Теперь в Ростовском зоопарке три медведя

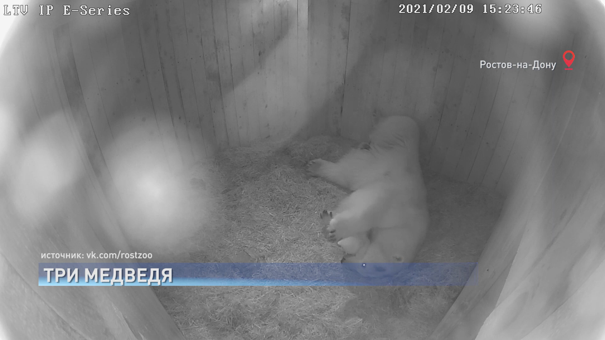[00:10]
За это время он успел вырасти в несколько раз, стать активнее, а еще от и до изучить свою берлогу.